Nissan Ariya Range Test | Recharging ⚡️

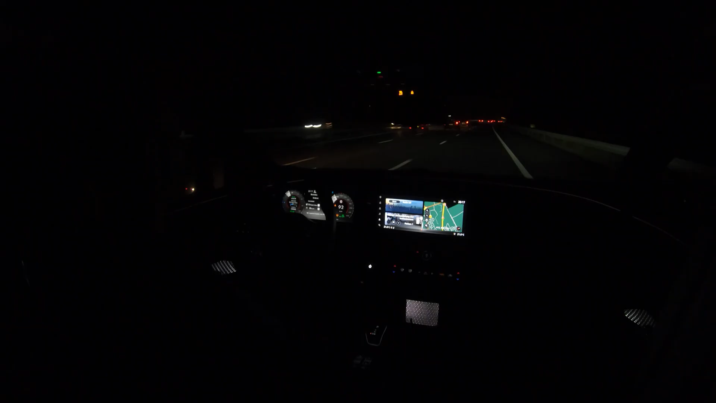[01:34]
let's go hello and welcome on this very dark highway yes i already past the point where the lights on the highway well they just stop they're gone but luckily i have very good led lights so i can see still quite a lot but that is not what we're here for no we are here for a status update of the range test of the nissan aria with the big battery pack okay i have to say though that i do not calculate the range based on 100 state of charge start state of charge
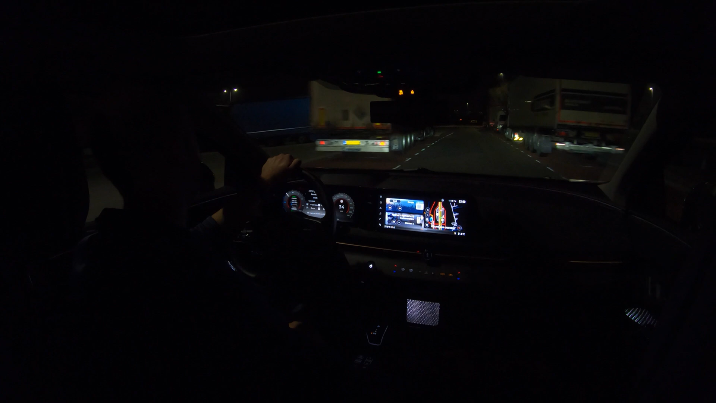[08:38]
test just deplete 50 state of charge and we have a good idea the 130 kilometers power test is the fun test because well you can drive faster so let's find the entrance to the highway it's here dodging all the lorries or all the trucks however you call them in your country and let's see if there's nothing coming from the gas station there is it power